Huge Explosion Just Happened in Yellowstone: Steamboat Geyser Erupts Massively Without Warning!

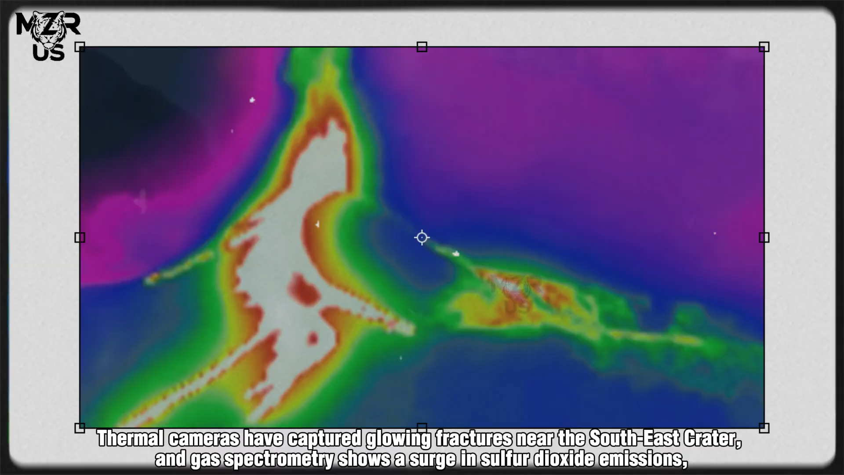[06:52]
Thermal cameras have captured glowing fractures near the southeast crater And gas spectrometry shows a surge in sulfur, dioxide emissions Often a harbinger of larger eruptions